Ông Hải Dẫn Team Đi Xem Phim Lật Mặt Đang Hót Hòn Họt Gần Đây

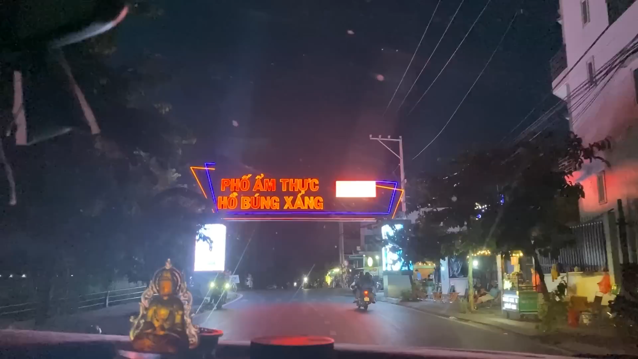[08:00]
Chạy thẳng đúng không? Đúng rồi, gần tới đó anh. Qua cầu, qua luôn.